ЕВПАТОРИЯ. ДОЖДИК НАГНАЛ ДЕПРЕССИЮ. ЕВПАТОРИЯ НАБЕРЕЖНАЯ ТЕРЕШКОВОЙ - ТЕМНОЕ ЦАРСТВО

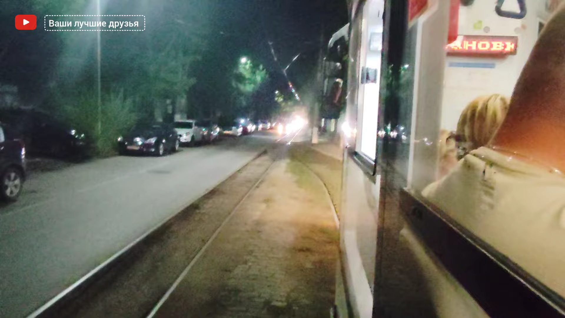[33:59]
Вот мы и заехали типа на остановку, на запасную линию, не знаю, как это правильно сказать. И навстречу нам идет еще один трамвай. Мы будем сейчас ждать, когда он пройдет, потому что, видите, там вдалеке линии снова сходятся. Вот сейчас он прямо пройдет, этот трамвай, и мы снова войдем в эту же колею, по которой ехали.